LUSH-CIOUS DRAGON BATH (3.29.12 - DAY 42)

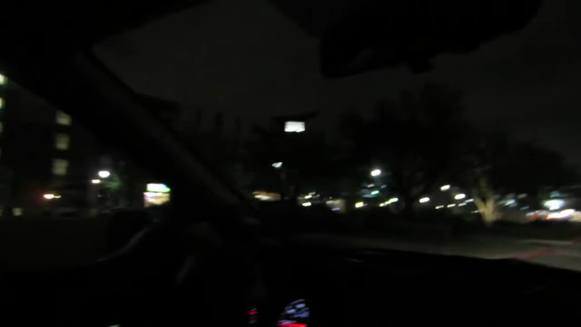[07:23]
This is so cool. This is Twisted Root right here. Oh, it's very close. Yeah.
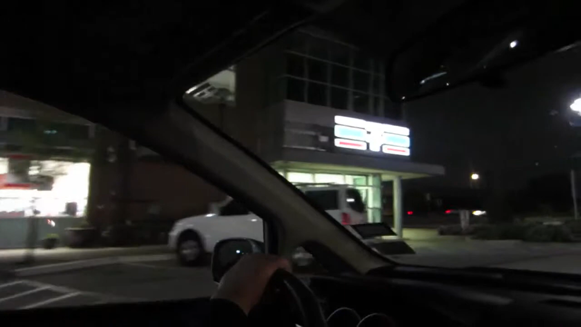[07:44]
We're going to go to 7-Eleven right now. Pick up some, is it even open? Oh yeah.